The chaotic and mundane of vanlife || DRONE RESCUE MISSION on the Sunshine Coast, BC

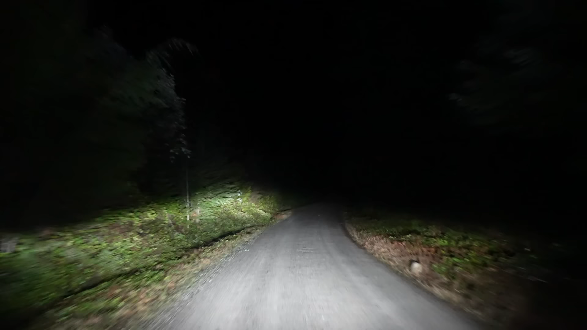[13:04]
But it does help that I have very bright headlights now. That makes a huge difference. Yeah, we did a lot of chores in town.